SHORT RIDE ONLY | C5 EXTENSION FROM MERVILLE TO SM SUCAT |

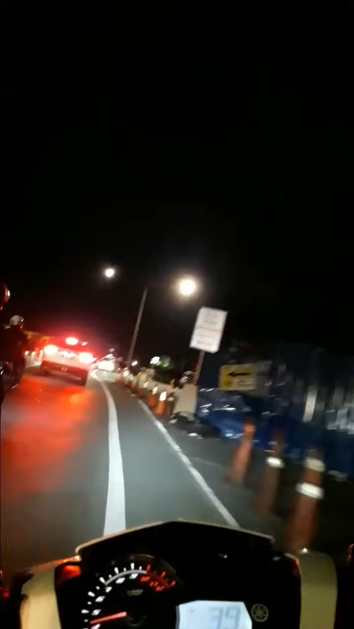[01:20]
Pero dito sa unahan, madilim pa rin. Lalo na dito. Wala talagang ilaw, wala pa rin. Baga, hindi pa tapos to dito sa C5.
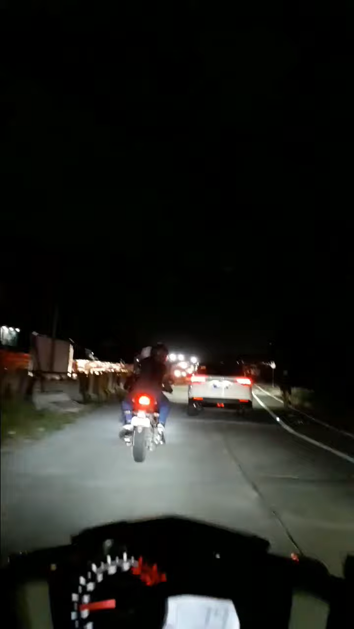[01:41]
Kaya talaga minsan iniiwasan ko dito ang dumaan sa C5, lalong-lalo na pag Sabado or Linggo.